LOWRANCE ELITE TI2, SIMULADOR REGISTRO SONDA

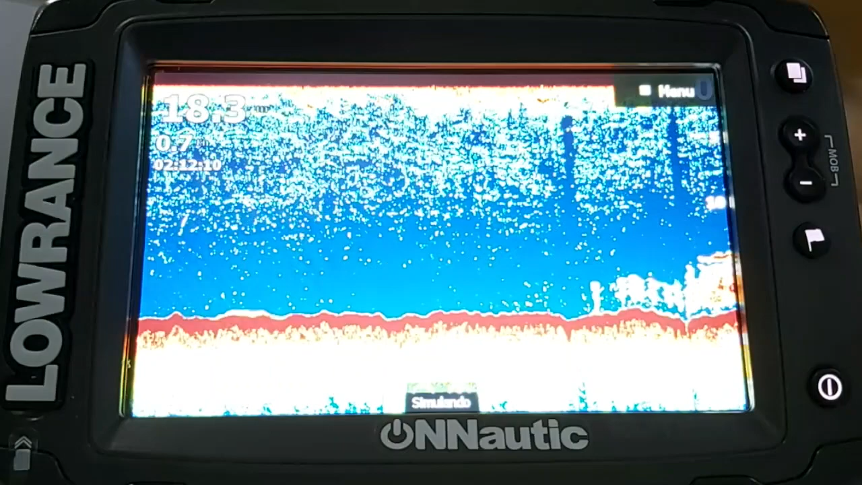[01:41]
la profundidad serían los datos reales de ese registro de sonda una ventaja de ver el registro de sonda en modo simulación es que tenemos todo el menú disponible el menú totalmente completo tal y como lo vemos cuando estamos pescando en el agua una desventaja que tiene es que lo que el registro tenemos que ver a tiempo real con lo cual no no podemos adelantarlo o atrasarlo como hacemos con el con la pantalla de registro de sonda pero a mi modo de ver esta pantalla se ve algo mejor y bueno pues tiene más parámetros para para